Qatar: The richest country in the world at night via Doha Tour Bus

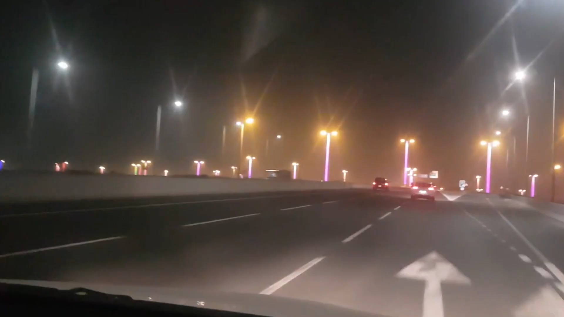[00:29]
Hi friends! We are on the way now to the Doha bus station.
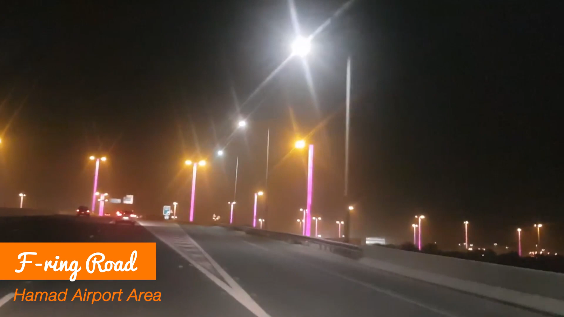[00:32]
I'm so excited and it is my pride and honor to show you how beautiful Doha is at night. Welcome to my second home. This is the street lights of Doha.
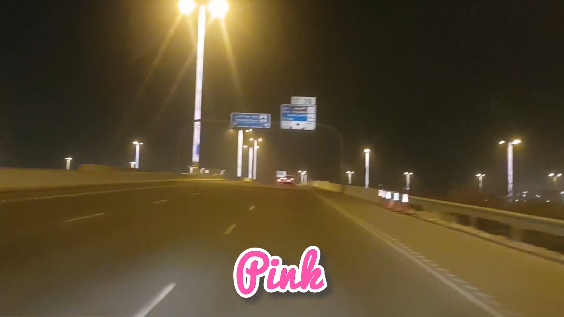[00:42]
As you can see, it is such a spectacular sight.
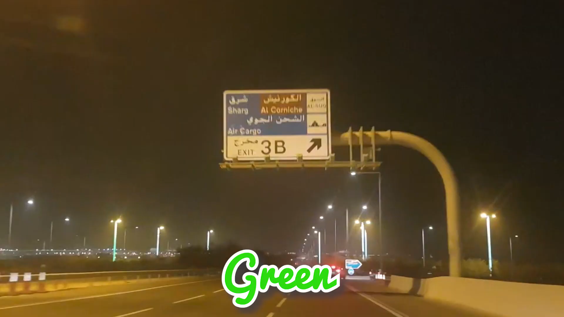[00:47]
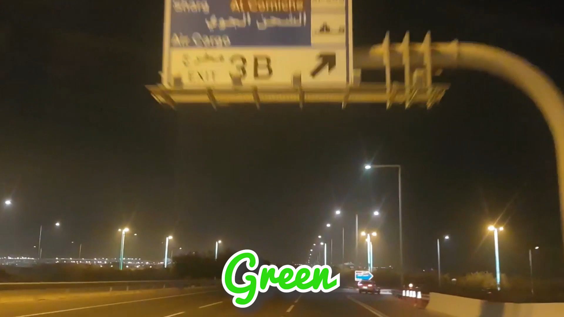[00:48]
It changes color in less than 10 seconds and there are around 300 lamp masts of this kind scattered specifically in the airport area,
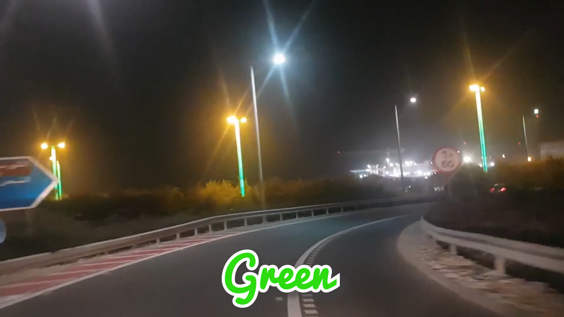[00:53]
connecting the main streets of the city to welcome visitors and guests and to follow people who leave the country.
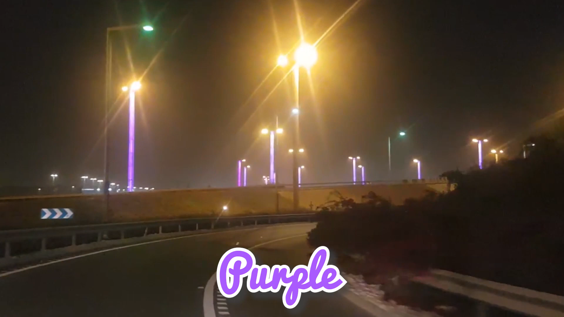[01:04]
The pole of the mast stands at 20 meters high. It looks small, but 28 meters is equivalent to 6-story building height.
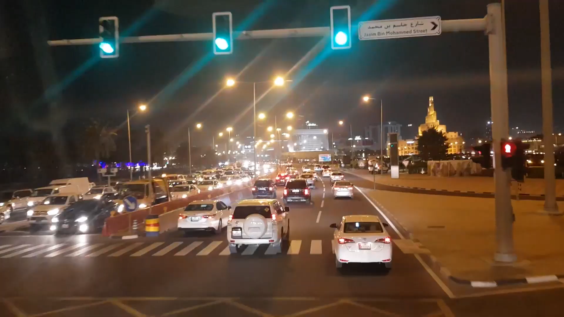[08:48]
On the right is the Souk Waqif Park and Garden.
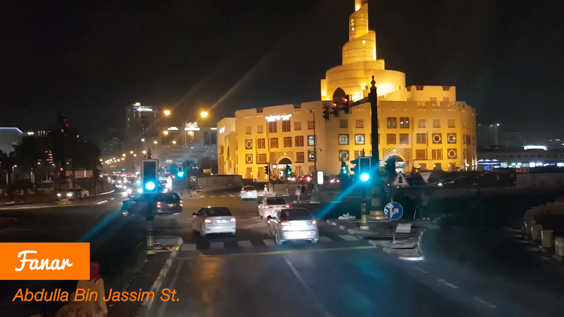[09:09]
the city in Doha is Al Khanar Islamic Cultural Center. This wedding cake-shaped building is a mosque, a library,